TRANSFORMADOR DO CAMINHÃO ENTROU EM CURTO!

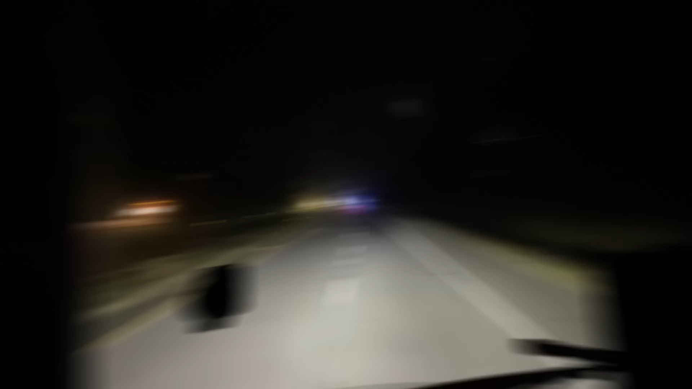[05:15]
Esse polícia passou bravo, tá? Não sei onde ele vai, mas passou numa velocidade, deve estar aí a 105 a 110 milhas por hora.